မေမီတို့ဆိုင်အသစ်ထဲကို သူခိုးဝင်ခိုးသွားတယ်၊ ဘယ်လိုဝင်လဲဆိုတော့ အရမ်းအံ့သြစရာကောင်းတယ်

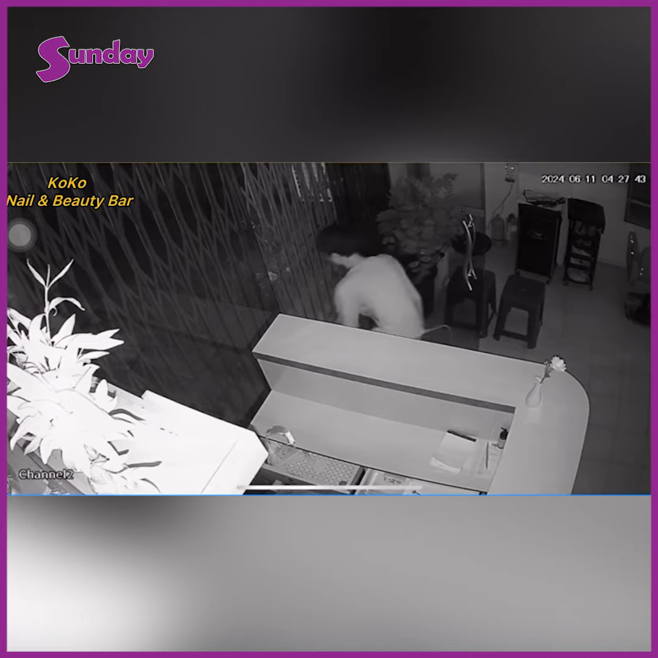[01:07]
မနက်ကအစောကြီးမနက်၄နာရီခွဲလောက်မနက်၄နာရ